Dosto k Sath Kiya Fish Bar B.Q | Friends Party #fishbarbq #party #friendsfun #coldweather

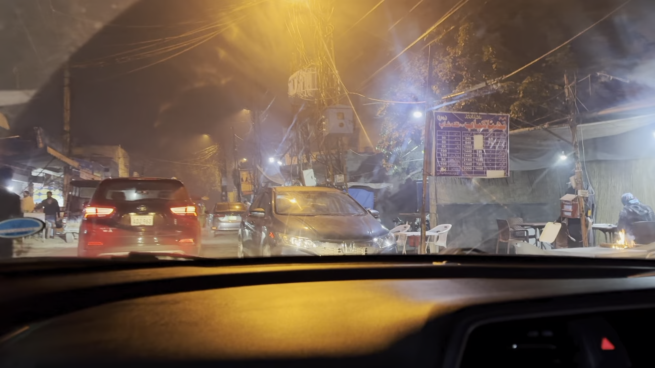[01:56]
جی مول ٹاؤن ہم کون سے بلوگ میں آگے ہم ہیں مول ٹاؤن بلوگ میں آگے ہیں کوئلے ٹونڈتے ہوئے اور
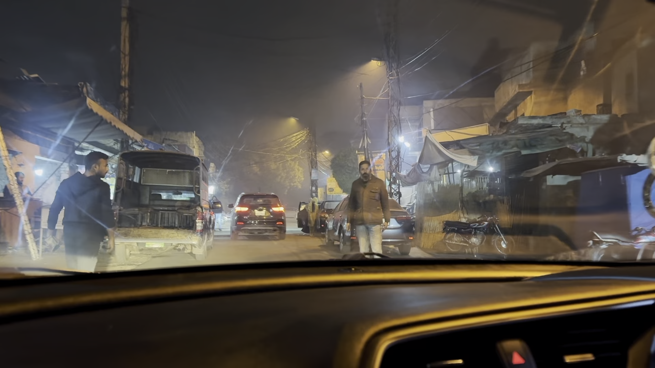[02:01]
یہ بھائی میں اشارہ کر رہے ہیں یہ کوئلے بیچ رہے ہیں نہیں نہیں نہیں شایے کوئلے نہیں بیچ رہے بھائی یہ لڑکا ہمارا جو آگے جا رہا ہے کوئلے دھونڈنے کے لئے یہ بھی یہاں